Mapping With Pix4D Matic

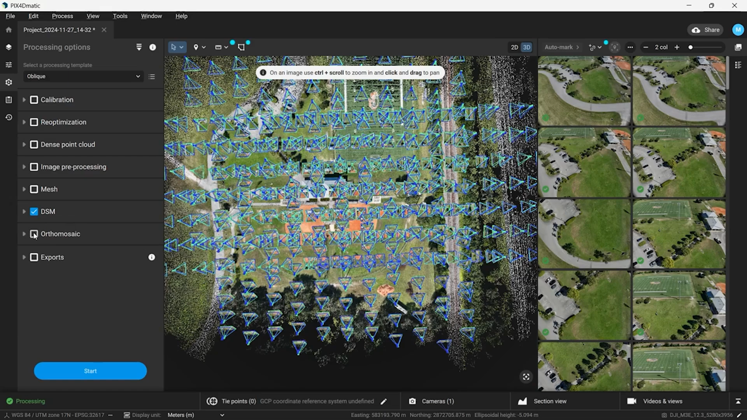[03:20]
We will then begin the calibration process of the photos and then we can select Ortho Mosaic to process our final 3D model.
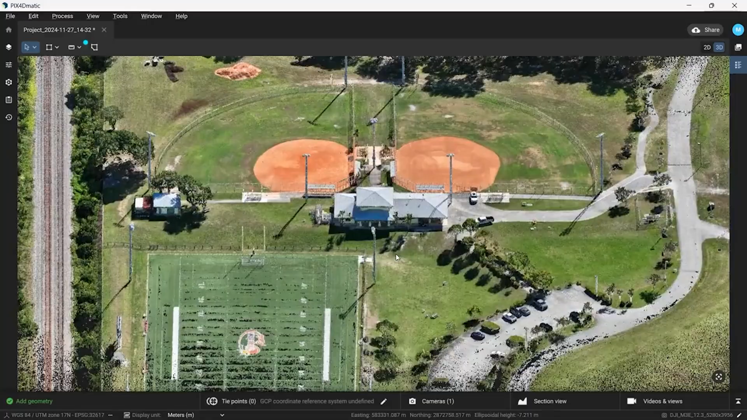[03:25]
Once everything is done being processed, we can view our final model.
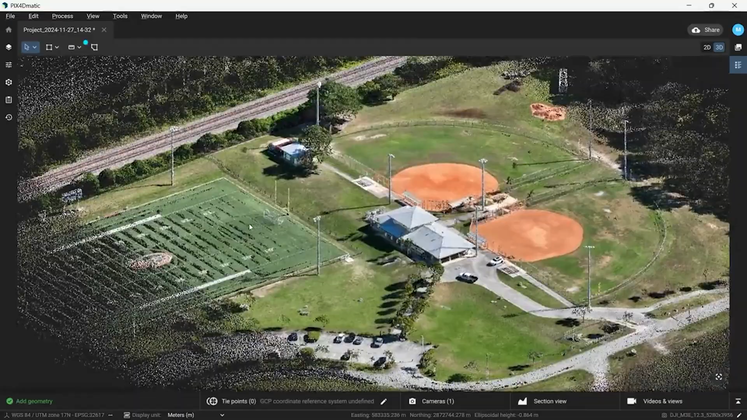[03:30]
As we can see here, the Mavic 3 Enterprise and Pix4DMatic did a great job at recreating this digital twin.
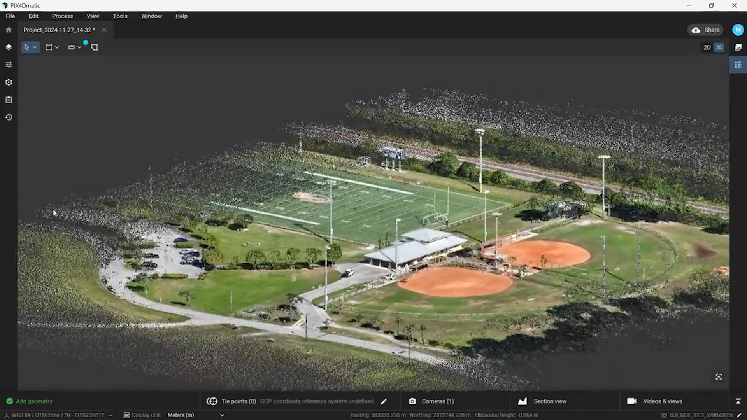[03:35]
We can also use this model to measure distances.